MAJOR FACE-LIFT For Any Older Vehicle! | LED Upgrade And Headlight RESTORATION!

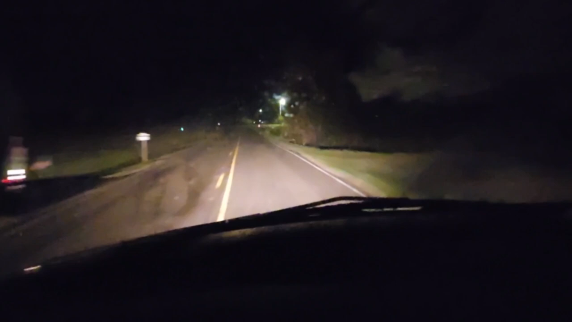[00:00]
what's going on guys so i just wanted to record a little bit of night driving and so i'm on the way to work right now showing these old yellow headlights so that's high beam that's low beam and yeah definitely not the best um excuse my windshield is starting to fog up a little bit but yeah um those headlights are definitely not the best so yeah uh got something for that